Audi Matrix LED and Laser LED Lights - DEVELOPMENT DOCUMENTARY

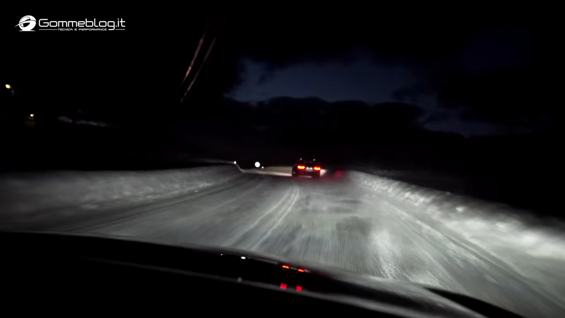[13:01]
The benefit to drivers is that they can continue to drive with the high beam lights active the entire time, and they do not have to worry about adjusting them.